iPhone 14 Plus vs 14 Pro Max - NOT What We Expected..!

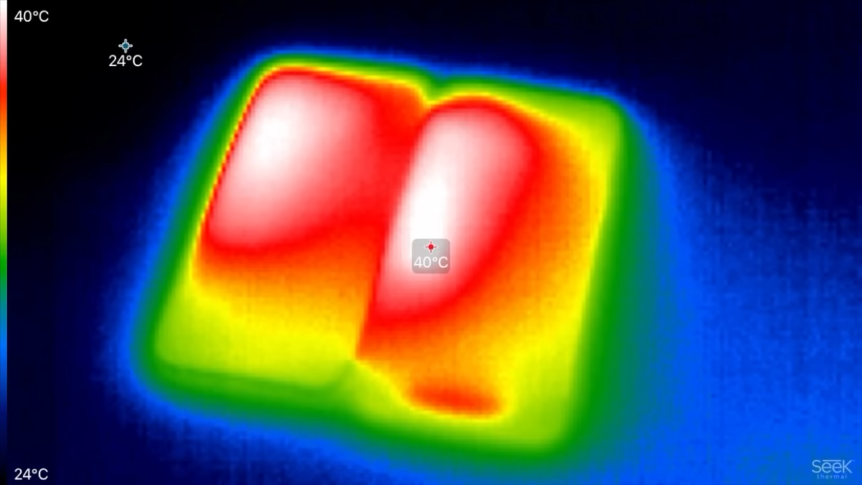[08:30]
On screen: scale top 40°C, scale bottom 24°C
plus is slightly hotter but there's a lot more heat there and it's spread out more so and